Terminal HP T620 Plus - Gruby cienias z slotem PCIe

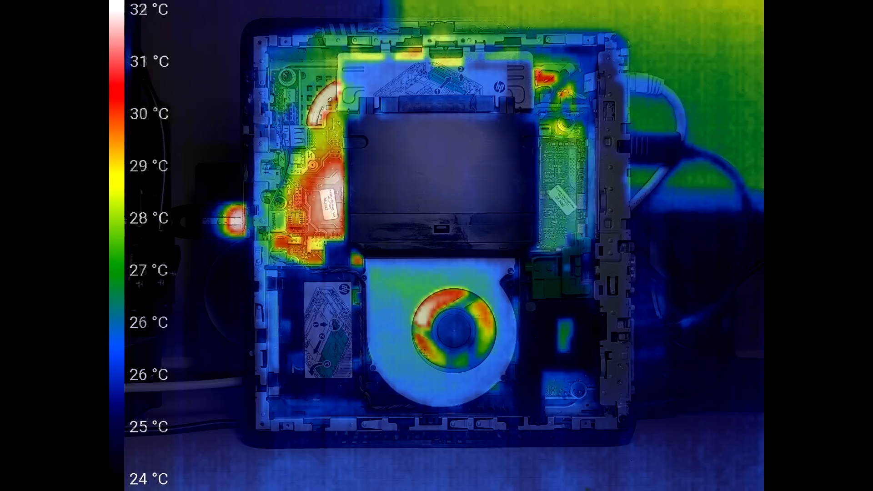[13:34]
Przy pełnym obciążeniu procesora programem Stress ciepłowód radiatora nagrzewa się bardziej i razem z zasilaniem procesora mamy tutaj około 32 stopni Celsjusza. Przy benchmarku graficznym GL Mark II tradycyjnie najbardziej grzeją się moduły pamięci RAM do około 34 stopni Celsjusza,
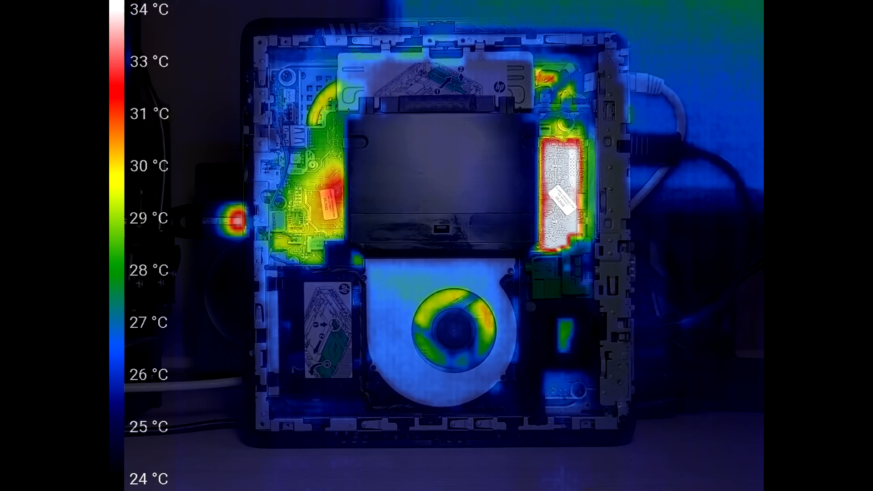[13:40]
On screen: scale top 34°C, scale bottom 24°C
a ciepłowód radiatora to około 30 stopni Celsjusza. Wygląda na to, że mamy tutaj praktycznie bezgłośne, a jednocześnie całkiem wydajne chłodzenie. Przypomnę tylko, że pasywnie chłodzony HP T630 z podobnym procesorem na radiatorze ma około 10 stopni więcej. Oczywiście sytuacja może wyglądać zupełnie inaczej po instalacji karty PCI Express,
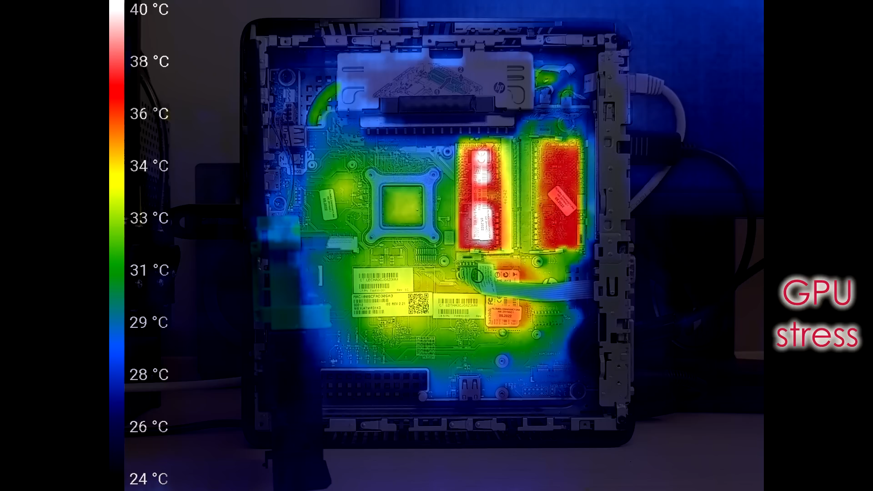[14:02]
On screen: scale top 40°C, scale bottom 24°C
zwłaszcza takiej, która się mocno nagrzewa lub zasłania radiator procesora. Jak mogę podsumować HP T620 Plus?